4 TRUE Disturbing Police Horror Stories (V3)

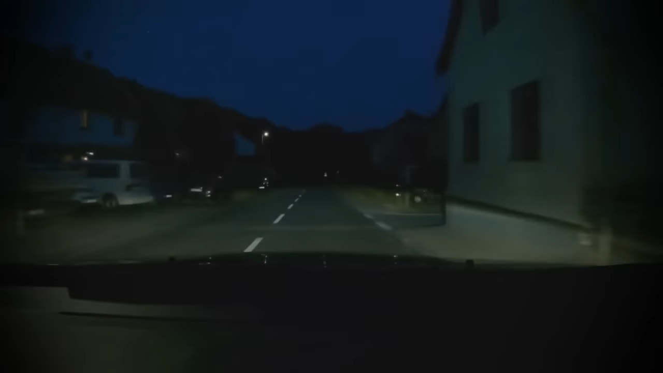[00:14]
I've been doing this since I was 23. For the most part, it's not as exciting as it's cracked up to be. Not a whole lot happens in my county.
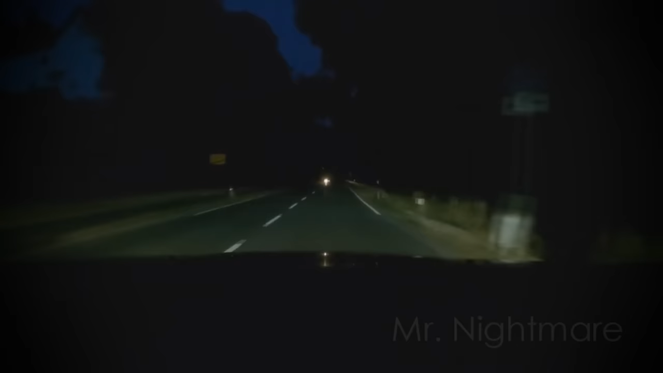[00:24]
Usually, the worst calls are disturbance calls or an occasional shoplifting, with something a little more serious sprinkled in there once in a blue moon. I've done just about every possible shift there is. I did my time on the night shift, and there were definitely some weirder calls during the night shift than the day shift. But this one time I was working the night shift, I didn't get any calls. I was just cruising on a quiet road with no streetlights and woods on both sides. I saw the reflection of taillights suddenly approaching on the right-hand side of the road on the grass.